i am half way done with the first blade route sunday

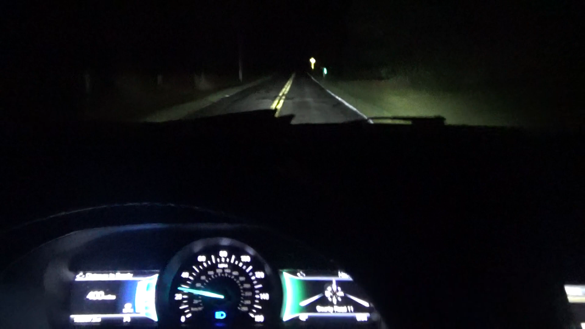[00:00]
Hey everyone, it is after five, about four minutes after five, I am halfway done with the first flight,
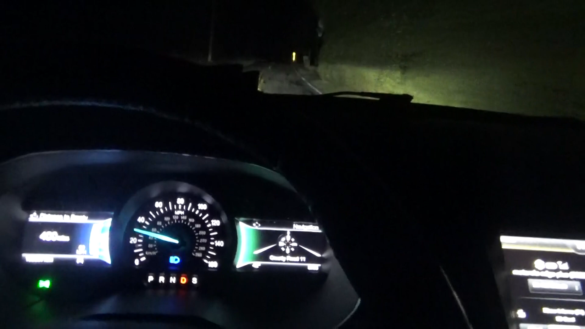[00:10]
I don't think I'm doing too bad, I'm slowing down, I'm driving slow because I just saw a deer in the middle of the road, it was just standing there, and then as soon as I honked my horn it took off running, that's the first deer I saw this morning, but it was, like I said, it was standing in the middle of the road, good thing that I was driving slow,